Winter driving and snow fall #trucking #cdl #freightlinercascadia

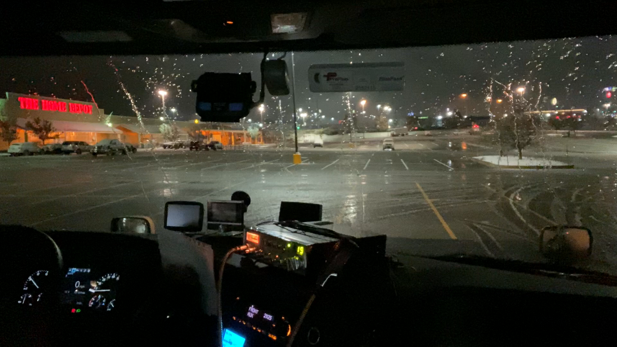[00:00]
What's up, everybody? It's Sermel. Coming to you from the one and only Small Fry Show. We're going to continue talking about this snow since we in it tonight. But before we get too deep in this thing, you already know what I need you to do. Make sure you like, comment, subscribe. Tell a friend to tell a friend to tell a friend to come join the family.
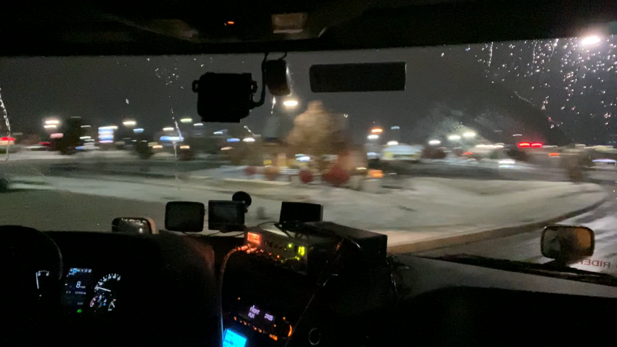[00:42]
They do not represent the company I work for in any way, shape, form, or fashion. I am not a spokesperson for said company. Now that we got that out the way, hopefully everybody having a good night. We don't want to get too excited right here, coming down this hill. It's slushy, man. It's a snow ice mix. It's accumulating, as you can see. And they probably can really come through and plow this, man, because it's getting, the temperature's dropping.
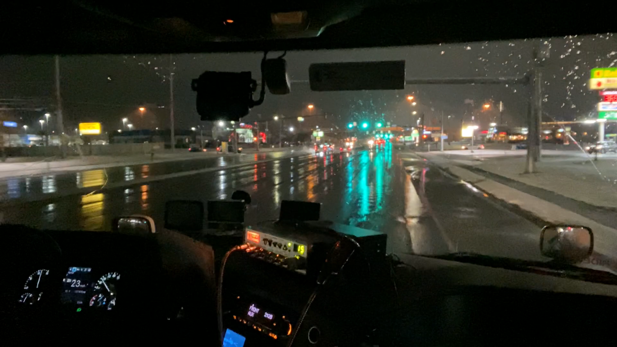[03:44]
This is my first job where I'm actually driving a single axle. So let's just take this video to brush up on our winter skills, you know, following distance, things like that, but being prepared. Also, I made a video, I'm gonna reshare it. I've started to reshare some of my older snow videos when I was pulling tanker. As I've said in previous videos, that
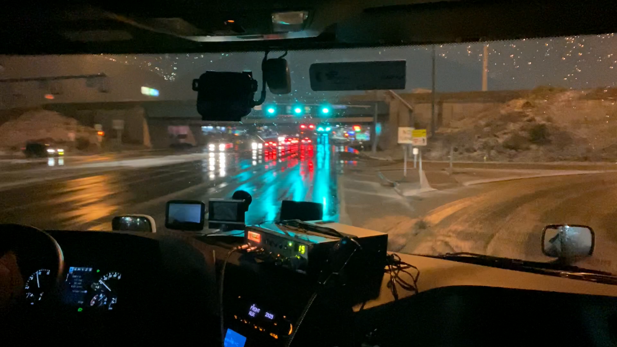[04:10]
LED lights, you know, they are bright. You gotta be careful on ramps when you're turning and stuff, but you don't want to break traction either. You break traction trying to get this little incline right here, it's gonna be, you're gonna have to roll back down, you know, and with a set of doubles, they're gonna get all twisted and crooked. LED lights, I'm sorry, I had a brain lapse right here.
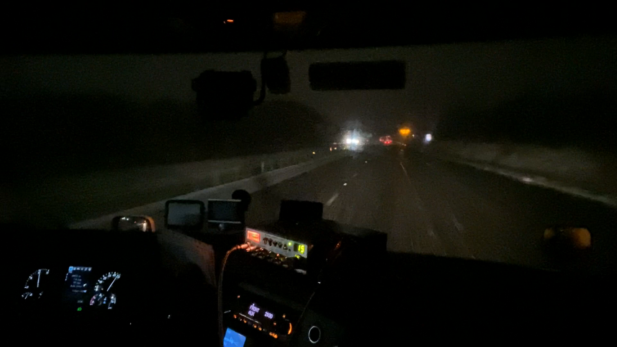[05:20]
It's windy, but we got a 21 and a lead and a 20 on the tail, so we good. We're going, you know, we ain't in no rush. But LED lights. So as I'm gonna reshare the video, but let's just talk about it now. The LED lights, he's got LED lights. They're bright, they're very bright. But they don't got the heating element in them. Now, I know they're starting to come out with some updated LED headlights, tail lights, things like that, that do have the heating element in them. But a lot of these trailers and stuff don't. Nobody's gonna spend the money on them because they're expensive. So that's the downfall of them.
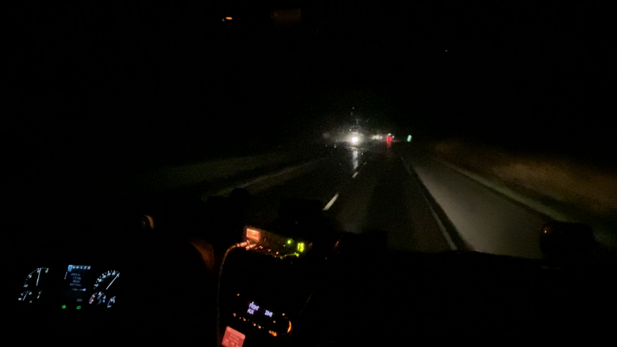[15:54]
Like I said, that's the collision mitigation system and the adaptive cruise. We're not using our cruise tonight, so we're fine. So we'll go ahead and bring this to a close. I may get some footage later on, we'll see. But if not, as always, make sure you arrive to your pickup and your delivery on time and safely.